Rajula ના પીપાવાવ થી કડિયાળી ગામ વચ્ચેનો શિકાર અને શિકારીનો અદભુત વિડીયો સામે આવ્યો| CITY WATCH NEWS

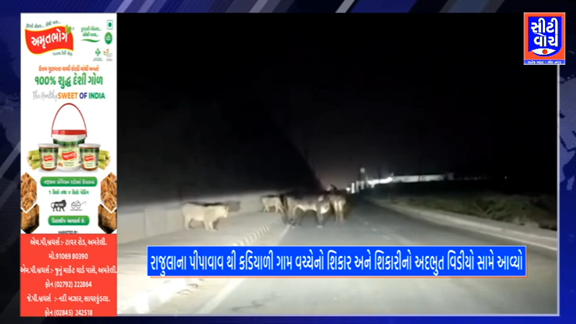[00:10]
बावनगर सोमनाक नेशनल हाइवे नी मीचे जता पिपावाव फोरवे ना सर्वीस रोड पर
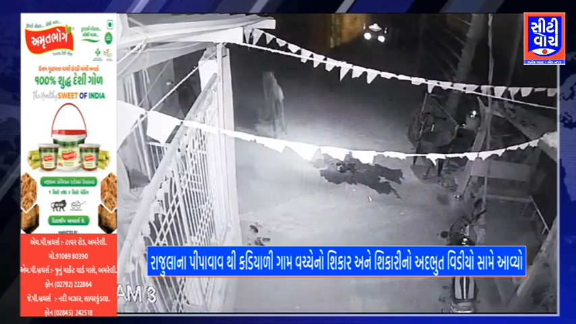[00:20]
बेस निहों आवी चड़ेला था सीह जवा शिकारी हो अने पशो शिकार था तेवी रिते बे सीह अने